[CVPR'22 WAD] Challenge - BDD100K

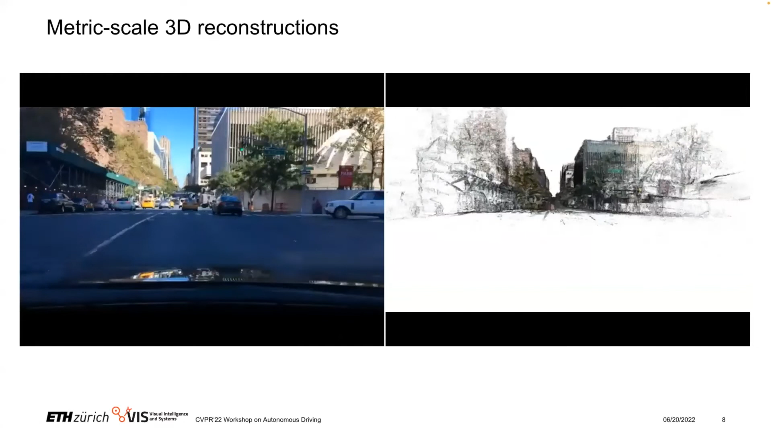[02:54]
And you can see that on this like wide road, the point cloud is actually quite dense.
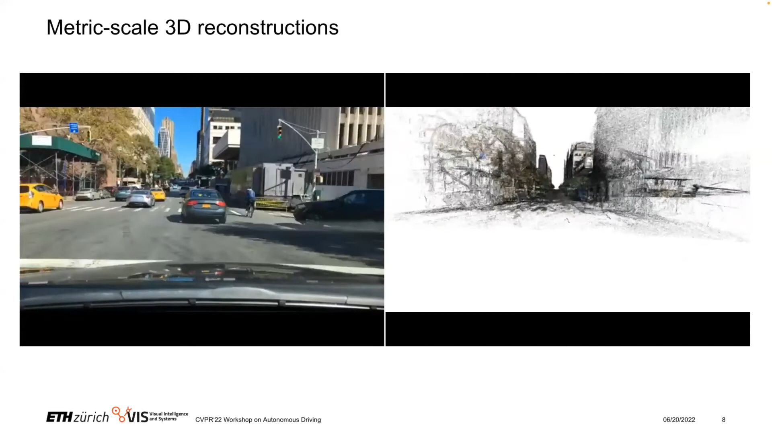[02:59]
And now when the car will turn right, you can see that the density will slightly decrease.
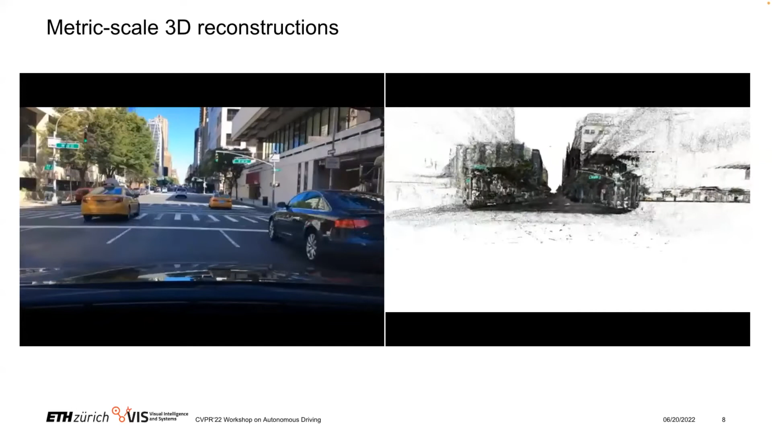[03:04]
And also what you can observe is that we filter out the dynamic objects that are in front of the ego car here in the reconstruction.
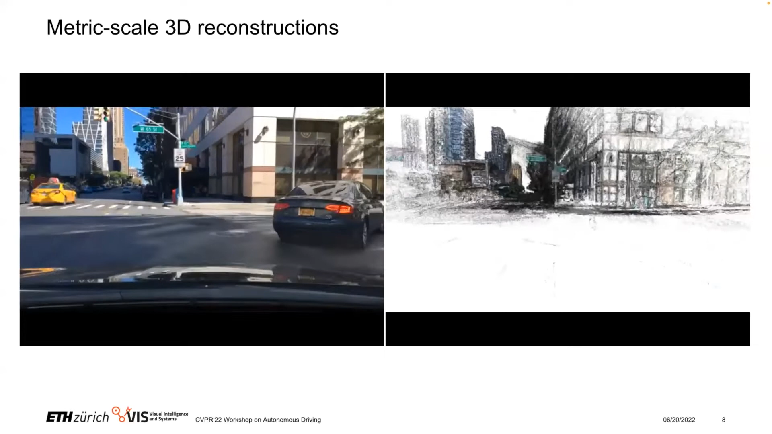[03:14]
So now the car turns and you can see that the density is slightly lower. Okay.
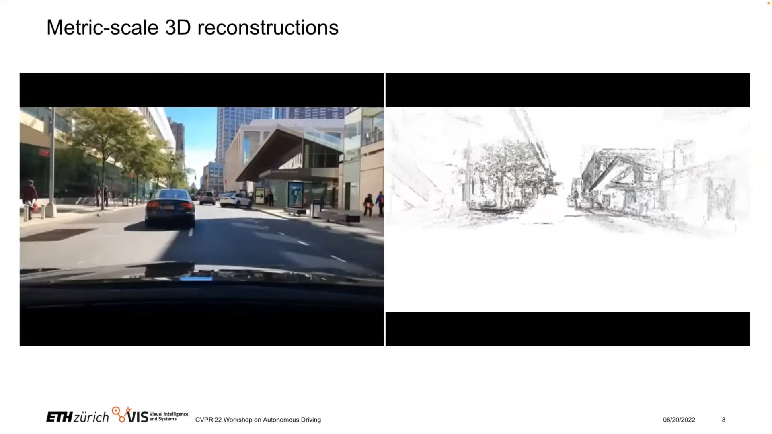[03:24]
So why is this the case? Well, we actually do reconstruct these sequences, not only with the data from one sequence, but we, because we have the GPS, we can actually locate multiple sequences that go along the same road to increase both the density and the quality of the reconstructions. Once we have then these camera based reconstructions, we can use the GPS data to scale them to the correct metric scale.
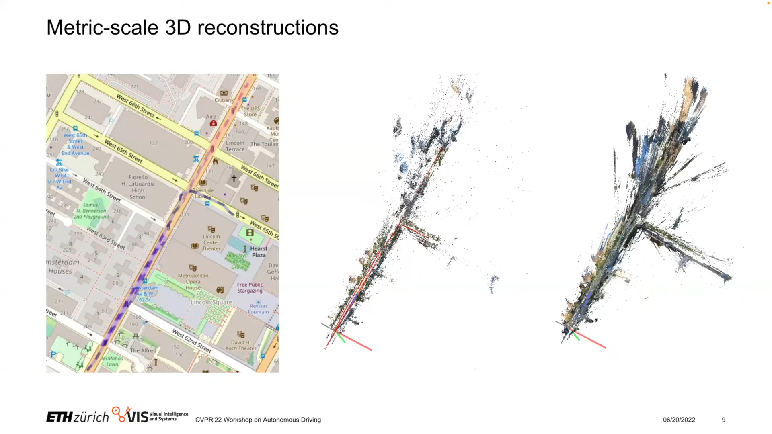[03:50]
Okay, so these were the updates. And now let's come to our challenges at this workshop.